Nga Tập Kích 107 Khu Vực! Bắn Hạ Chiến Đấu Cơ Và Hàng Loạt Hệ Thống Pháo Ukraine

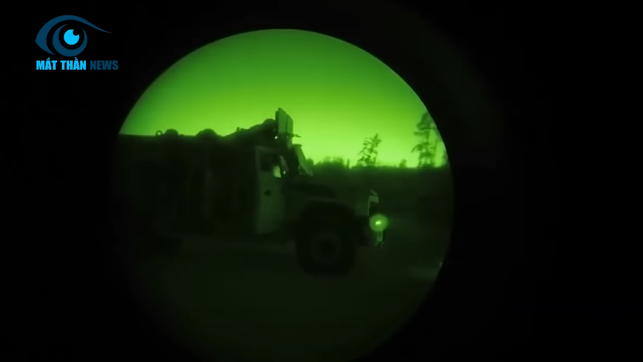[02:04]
xe bọc thép của Nga trước khi nó liên kết với lực lượng bộ binh sung kích ở sườn phía bắc Adivka. Nhưng không thực hiện được do thiếu đạn.